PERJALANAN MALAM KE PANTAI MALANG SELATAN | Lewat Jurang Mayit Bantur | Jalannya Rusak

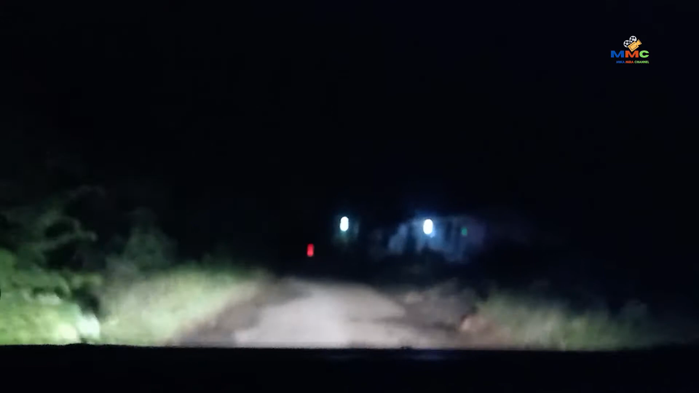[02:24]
Ditutup guys, ditipu Google Map lagi guys. Oh, awas kiri ya. Oh, tambah parah ya. Ya, podo aja. Oh, gak baru ya. Ya, lana-lana. Oh, ya, kan? Masa di alasin. Lana-lana.